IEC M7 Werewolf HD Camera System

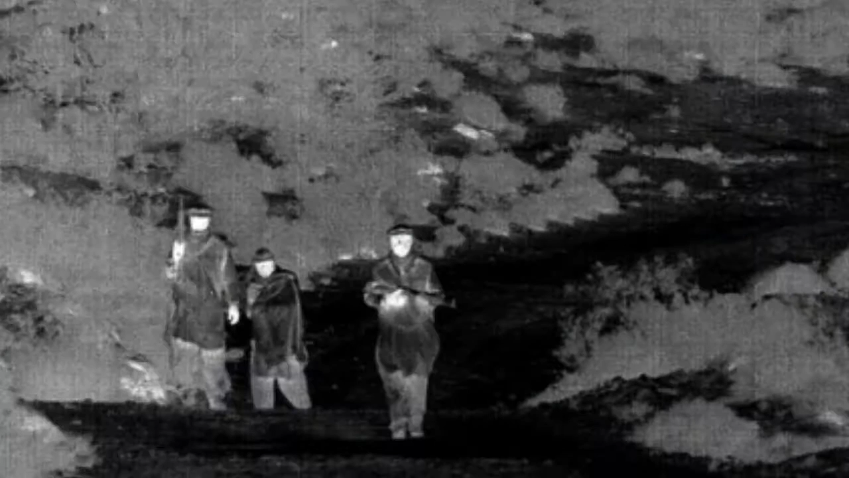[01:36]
or a vehicle, but they can determine if the human target is carrying a weapon versus a shovel, say a machine gun or an RPG.
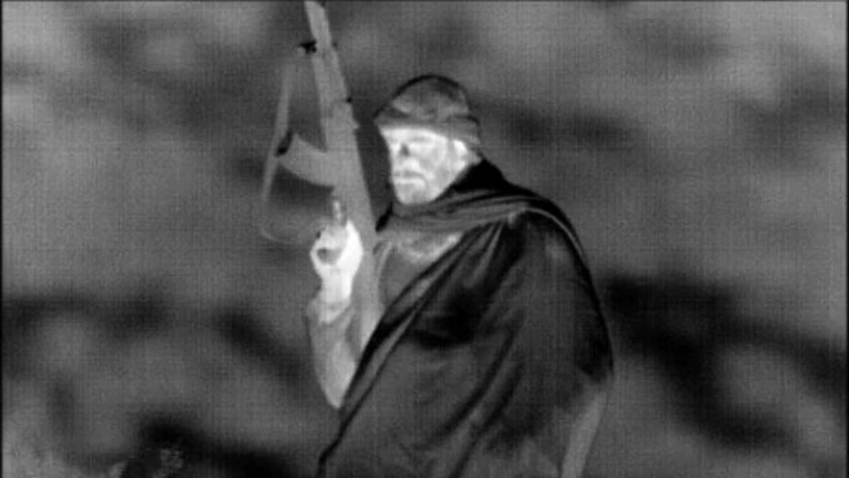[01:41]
So they can do that at ranges out to 7, sometimes 9 kilometers.